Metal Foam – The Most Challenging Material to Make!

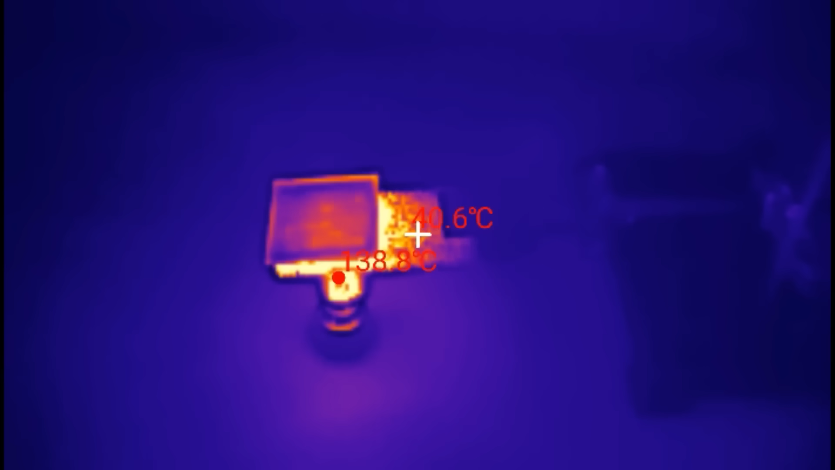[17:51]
On the thermal imager, you can clearly see how quickly the glass placed on such metal foam heats up.
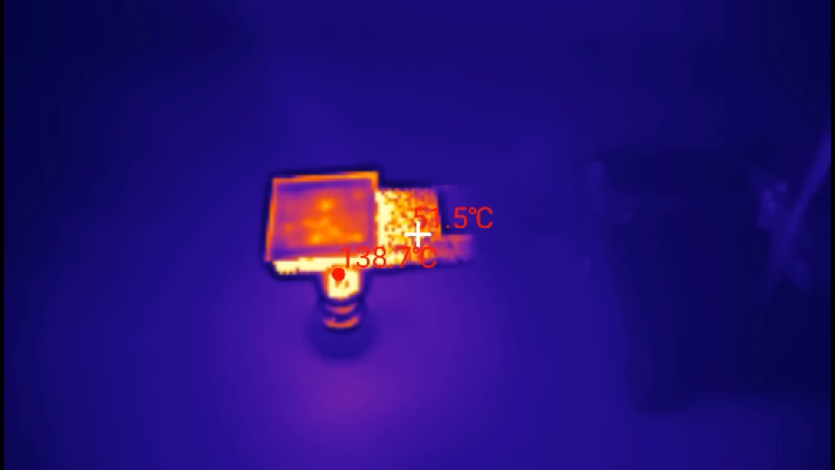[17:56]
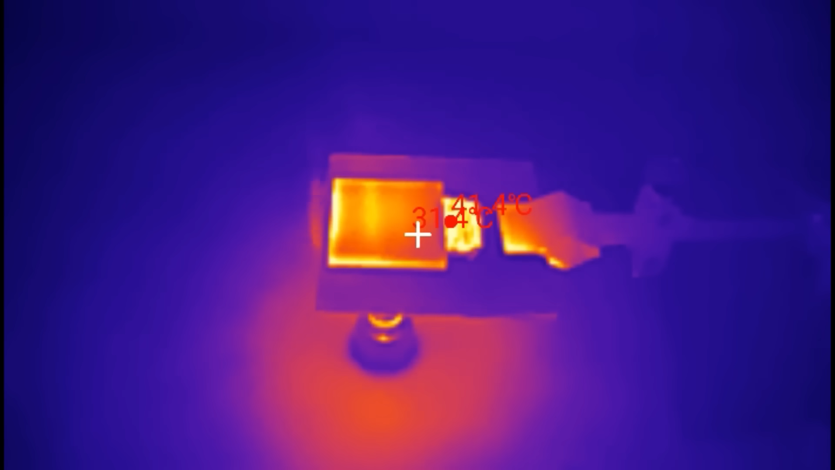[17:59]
This is especially noticeable when you compare the heating of the same piece of glass just placed on a piece of aluminum.